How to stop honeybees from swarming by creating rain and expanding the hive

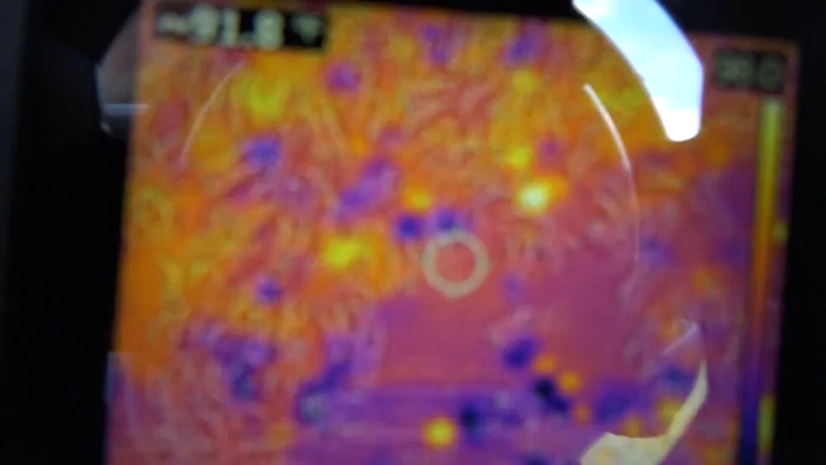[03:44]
here's that fleer c2 camera upper left there it's 91.9 degrees in the center but the temperature
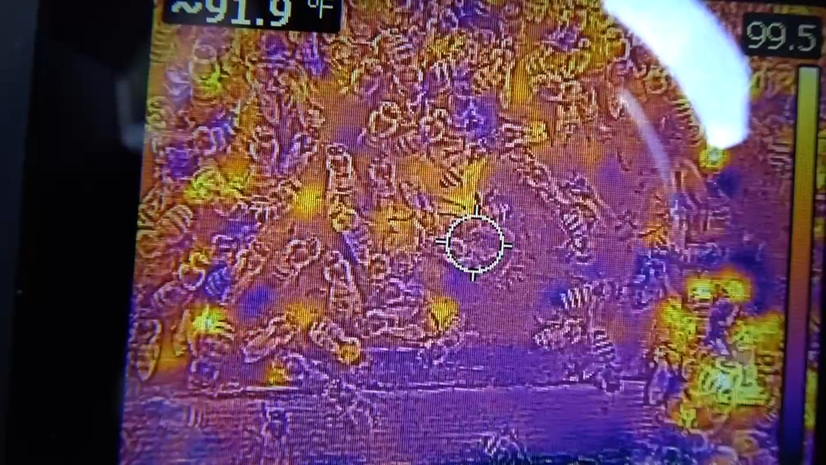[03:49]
in some areas here is 99.5 degrees fahrenheit and you see the little hot spots of the bees
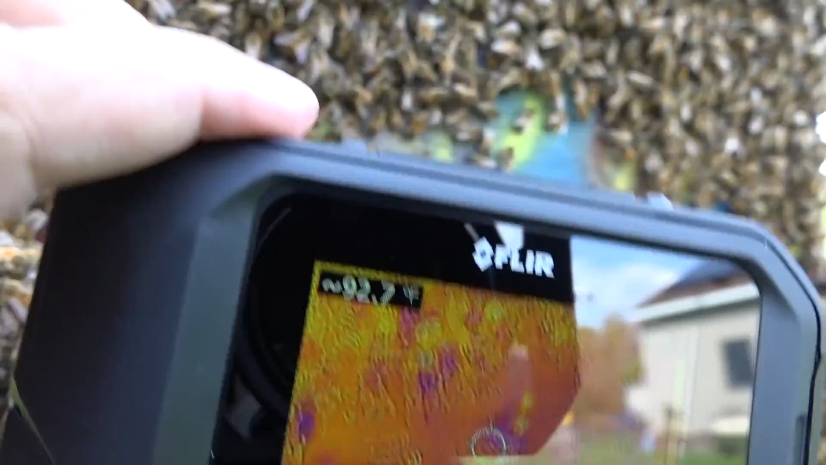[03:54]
moving around there so a couple things are going on this is a super loaded hive body it's full of honey it's full of resources